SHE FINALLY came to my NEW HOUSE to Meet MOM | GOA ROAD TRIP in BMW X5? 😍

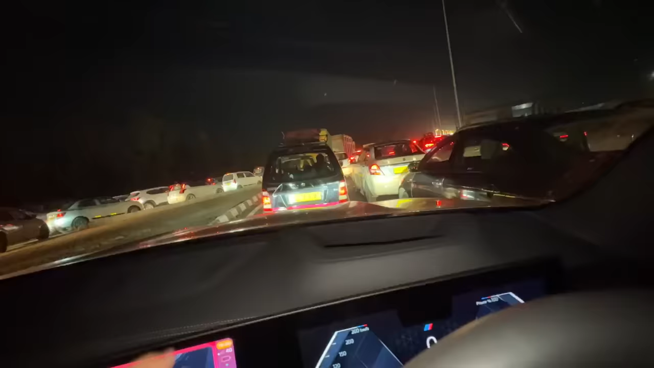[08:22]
बहुत बुरा हाल है, मतलब नया एक्सप्रेस वे की बैड बज गई है।